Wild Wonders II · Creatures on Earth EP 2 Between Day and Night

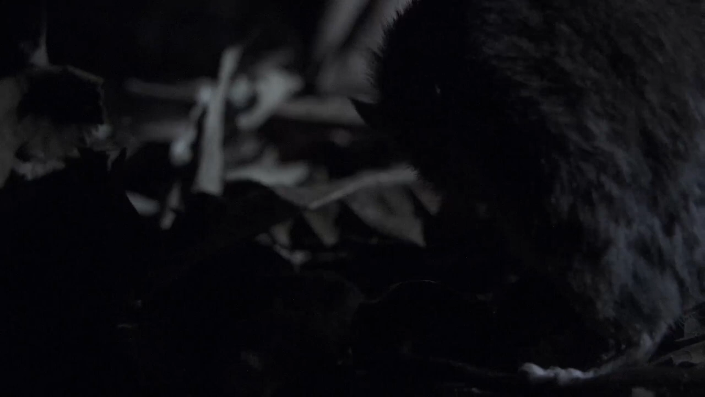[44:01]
A servant mouse is foraging and has been spotted by the cat.